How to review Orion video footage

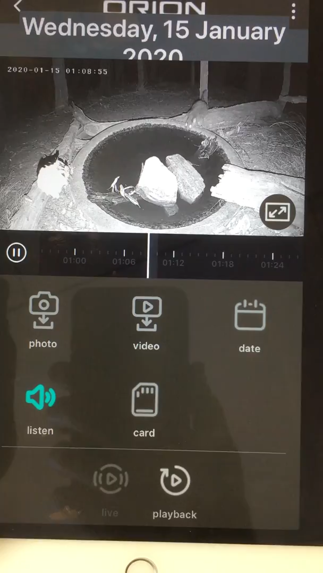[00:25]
ringtail and if I get to there it'll skip forward to the next
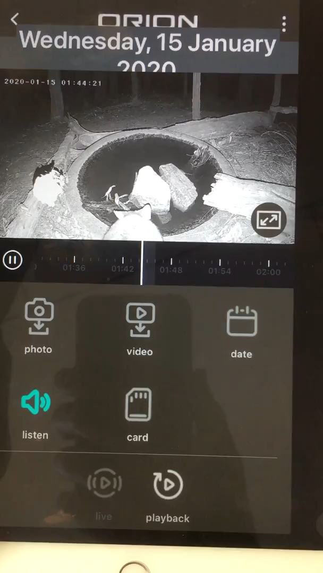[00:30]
chunk and there's a brush tail now if I want to go back to the start of the brush tail I can try but
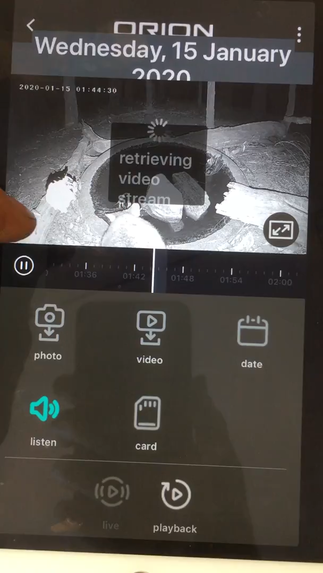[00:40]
it will keep playing at that same spot so in order to review the
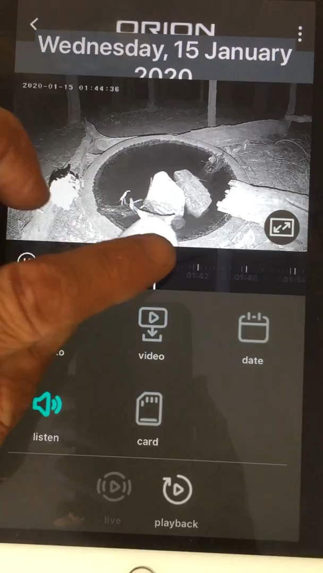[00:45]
start of the brush tail I've got to go to a
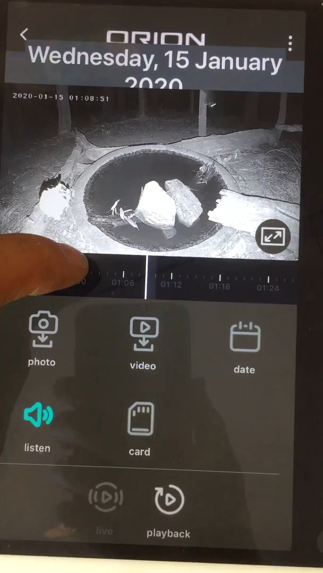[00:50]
proceeding or following video and then go back and that will get
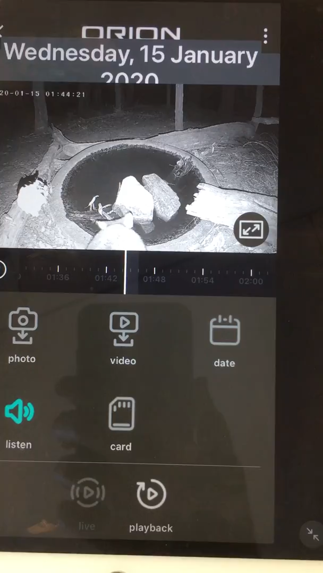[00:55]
me to the start of the brush tail so I could go forward and I'll
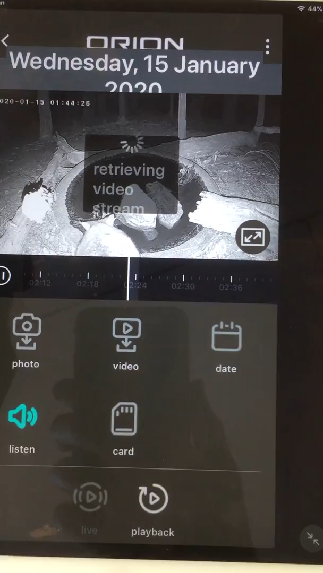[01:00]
skip forward to another ringtail
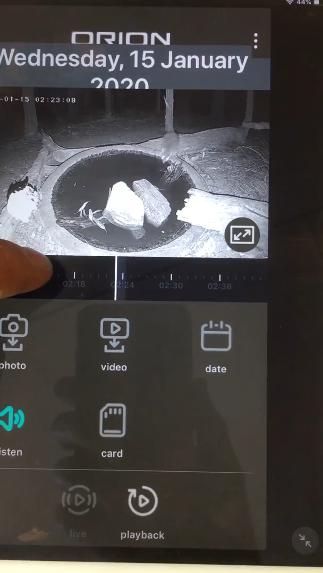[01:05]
and then I go back and that gets me to the start
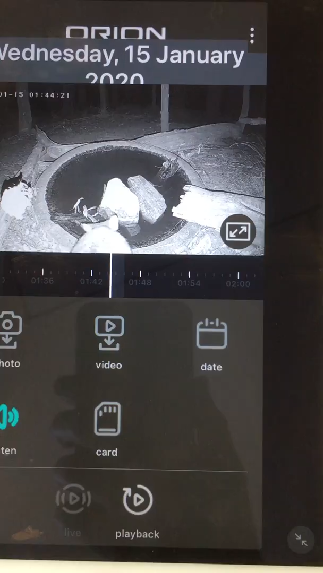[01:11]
of the brush tail so that's that's the only quirk it might seem frustrating
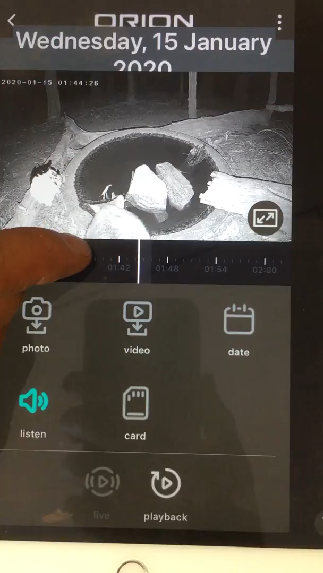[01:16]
and I can also go halfway through halfway through the
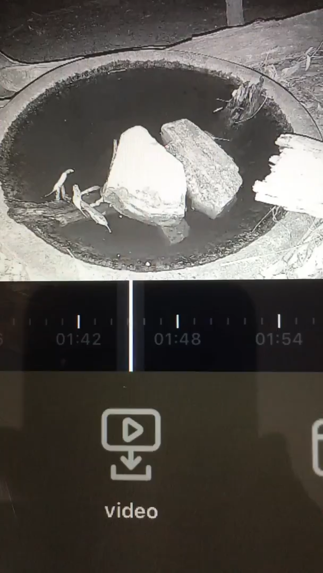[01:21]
brush tail and it's left on that stage so